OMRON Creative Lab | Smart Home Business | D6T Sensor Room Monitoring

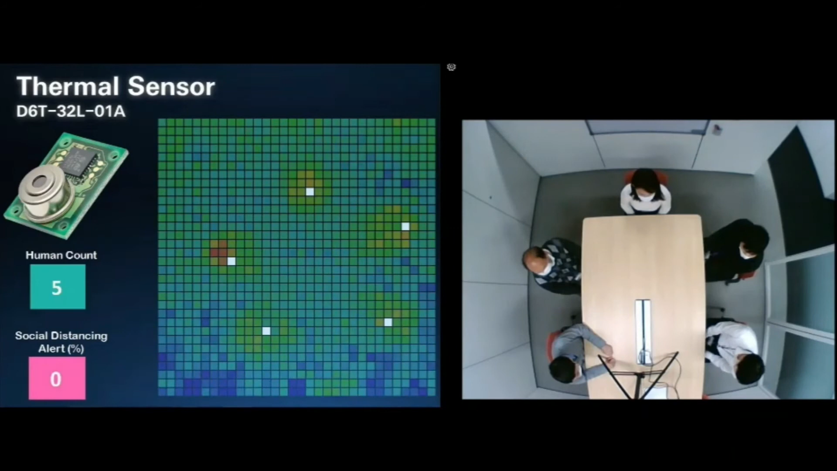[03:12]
OMRON engineers have worked hard on incorporating smarter algorithms in the sensor software, including ways to track and distinguish heat signatures from human beings.
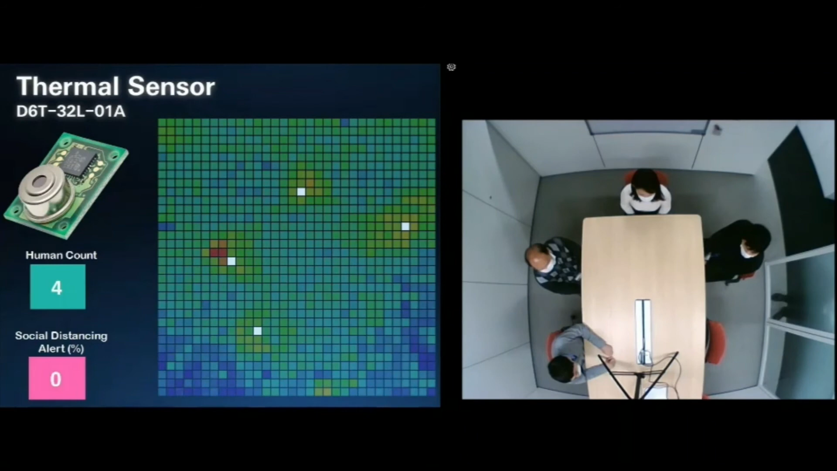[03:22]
As you can see in this demonstration video, the sensor can distinguish individuals and even count the number of people, differentiating them from the heat signatures being emitted from the devices on the table.